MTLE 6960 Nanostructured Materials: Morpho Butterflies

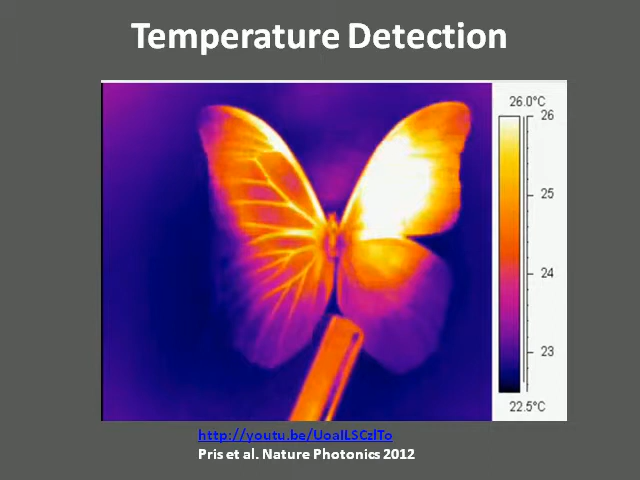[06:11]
On screen: scale top 26.0°C, scale bottom 22.5°C
They provide more resolution than similar devices available today, it avoids the need for cooling of the device, and you have a direct infrared to UV or visible range readout. Morpho butterfly wings have inspired several commercial products already available today. Morpho Tech's fabric contains many layers of polyester and nylon that yields high color intensity and fade resistance as no pigments are used.